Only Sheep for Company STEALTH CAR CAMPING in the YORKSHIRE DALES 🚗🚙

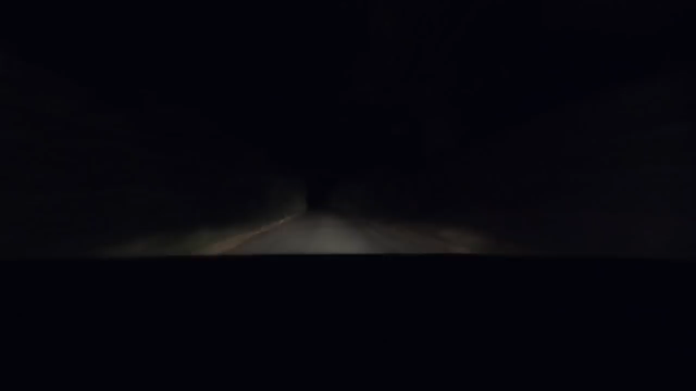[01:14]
gnarly our single track country roads has started all off in the middle of the dark hey it doesn't get any better than this i think we're gonna have this the whole way over to the locale i don't know if you can see him but i've got a proper bell end up my ass who had
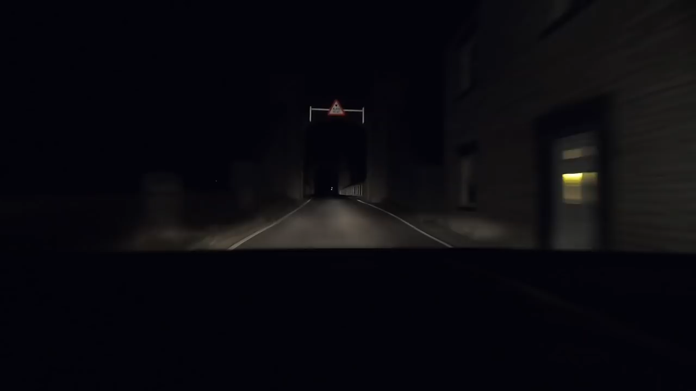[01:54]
going through some little castle bridge thing how random is that wow pretty cool
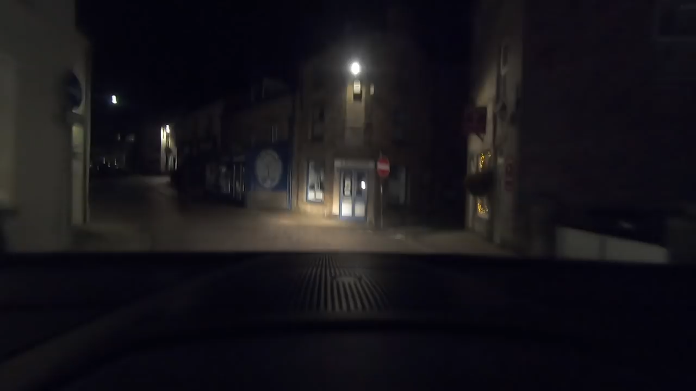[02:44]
i'm on a cobblestone road here literally cobblestone road like where in the world do you get cobblestone roads anymore
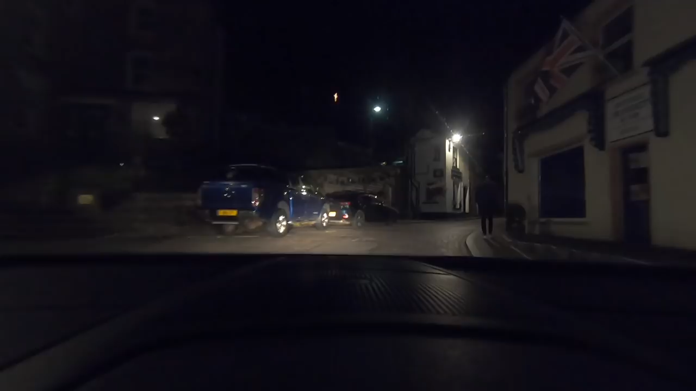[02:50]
and it's freaking my suspension up like a
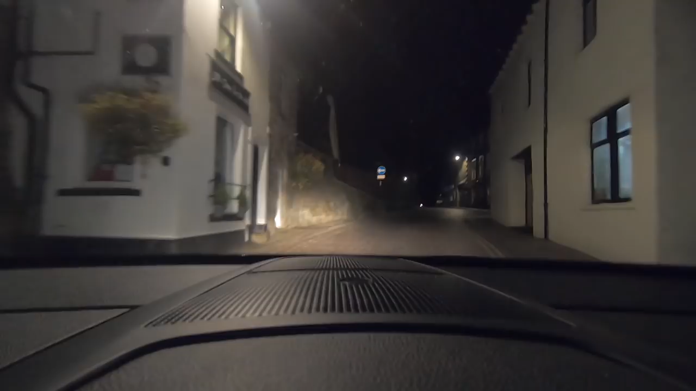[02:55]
madman boy damn here